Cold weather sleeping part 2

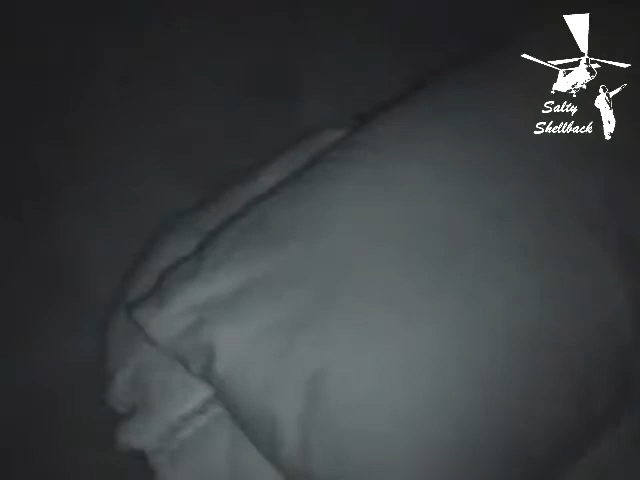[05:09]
get the night shot on night shot on and there's my pillow no notice this thing doesn't really have a
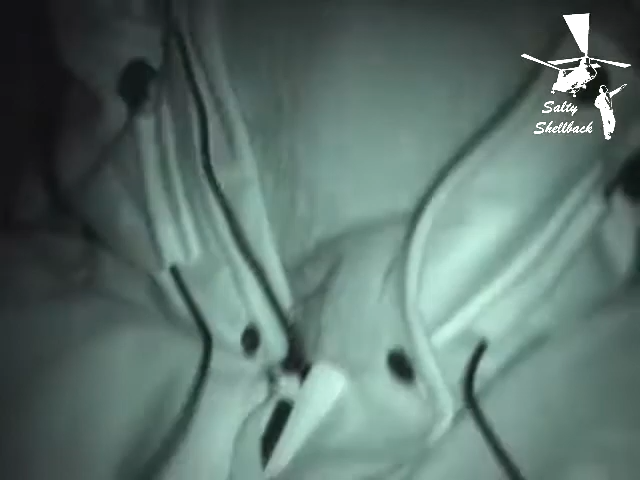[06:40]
I can see my breath all right get my top cover yeah
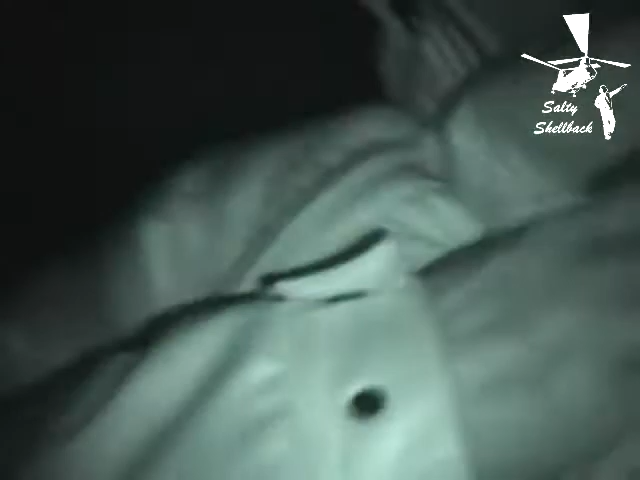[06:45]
throw that over my legs
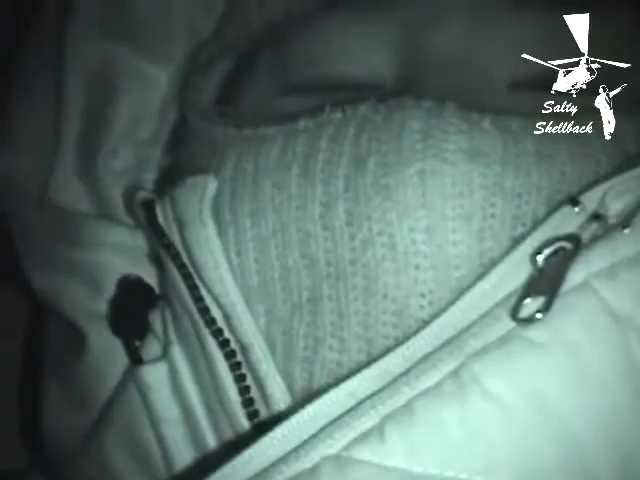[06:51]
see right here so what I'll do is I'll just uh um
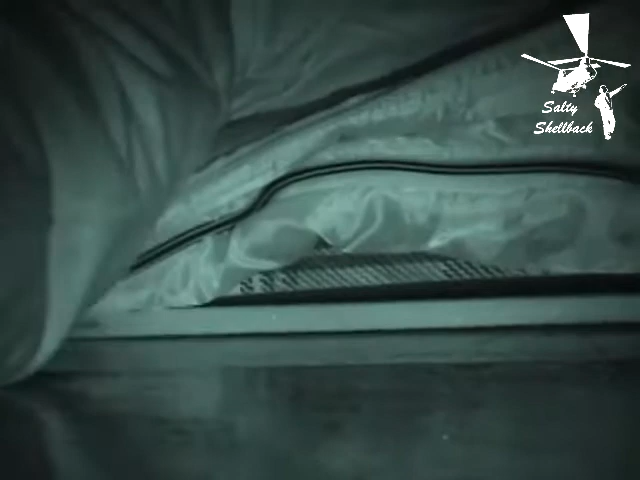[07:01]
see me what I'll do is I'll I'll stay uncovered